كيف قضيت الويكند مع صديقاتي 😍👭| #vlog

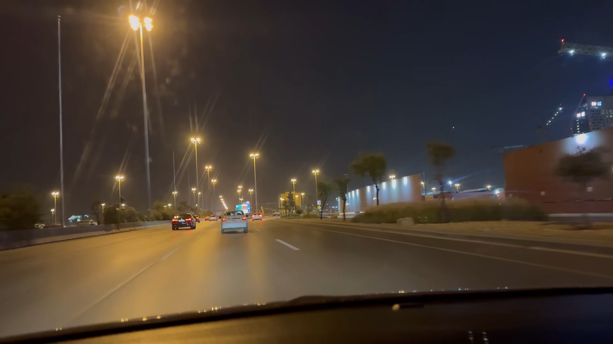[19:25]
طبعا الحين انا طلعت والبنات كل واحده راحت بسيارتها، بنلتقي في مطعم عشان نتعشى يعني سوا، مطعم سوشي. فبس والله قلت اخذكم معي يعني اوريكم الطريق. شوف الطريق مره يجنن يفتح النفس. المهم فاذا وصلت المطعم ان شاء الله باصل.